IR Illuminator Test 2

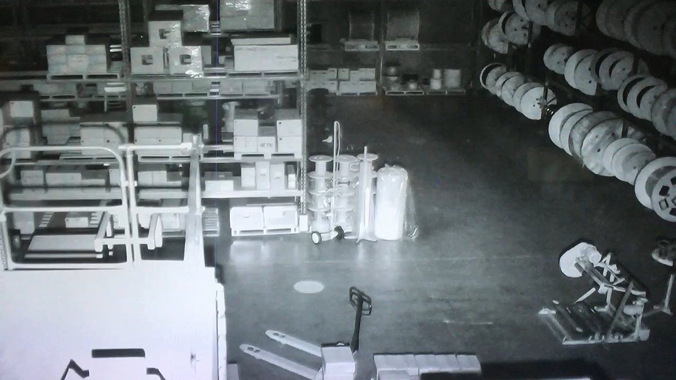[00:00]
okay so currently we're set at 100% power on the IR Eliminator we've got wide dynamic range off and as you can see is quite visible right down to the fact of differentiating between his shirt and his trousers now currently can put wide dynamic range on and we see a noticeable whitesing out and more importantly and not a lot of noise in the picture so WDR off
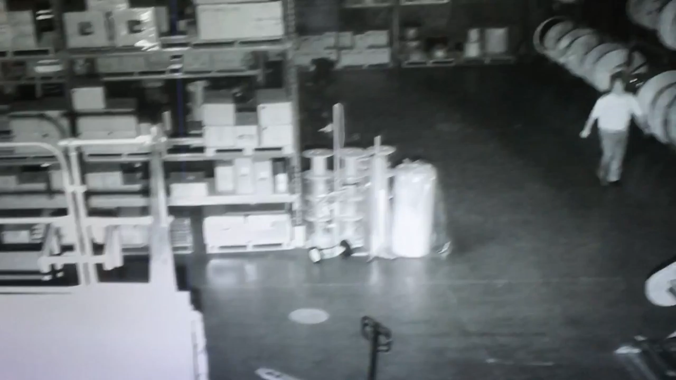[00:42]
okay now I'm going to go for a walk with you I'm going to show you what it looks like outside
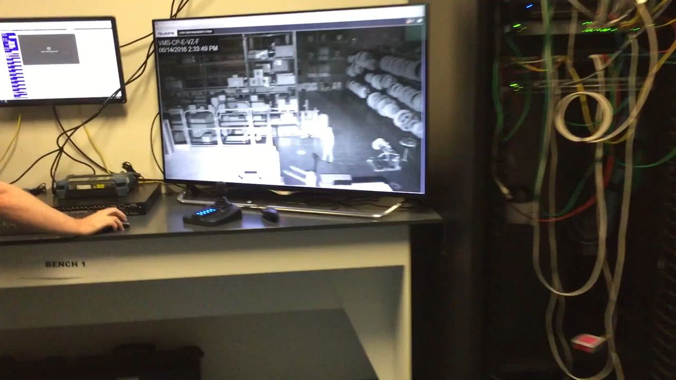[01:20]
okay so that's 40 meters deep and roughly about 60 meters wide now do me a favor cam and shut down the IR Eliminator